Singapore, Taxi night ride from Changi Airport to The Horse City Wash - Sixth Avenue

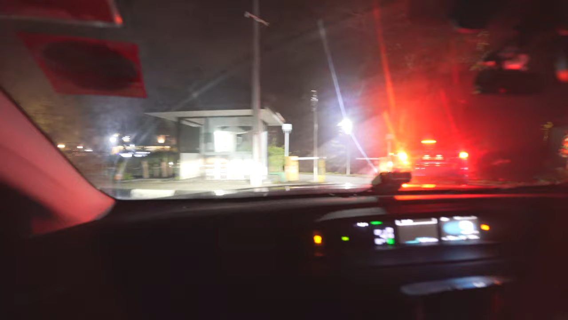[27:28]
Yeah. Not too dark, no lighting.
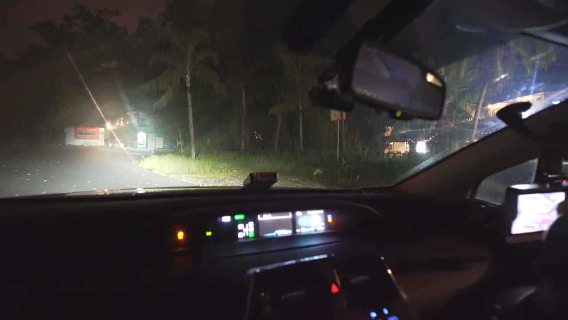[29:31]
Looks like cookie for the pocket entrance. Oh, you find that's right. I think it's car wash. I think only that side. We got the that side, no.